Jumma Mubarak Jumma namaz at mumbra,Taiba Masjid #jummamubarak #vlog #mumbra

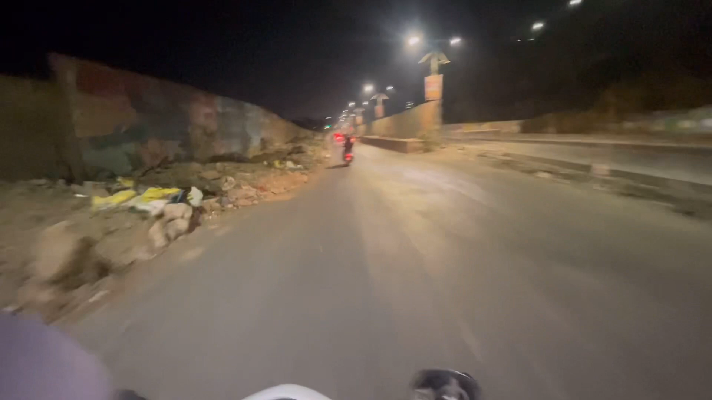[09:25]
भी चौड़ा होने वाला है यह जिन चौड़ा होगा नहीं अभी जपिशना
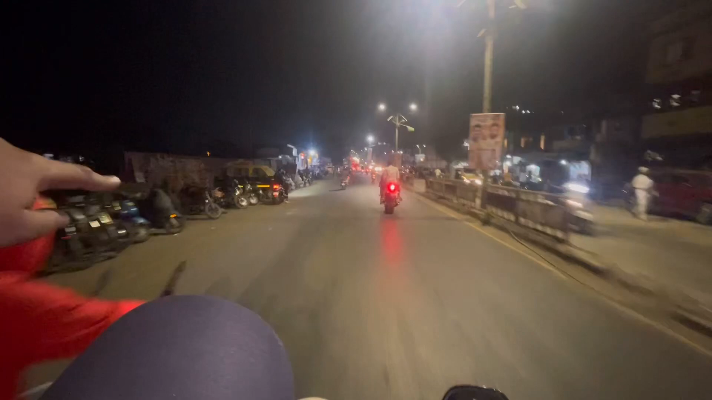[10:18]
यह प्रीज के नीचे से उपर यहाने का रस्ता है यहाप अमने जो यहां से उपर से चले एंगे तो आप इस चालू है यहाप इस तावर गाप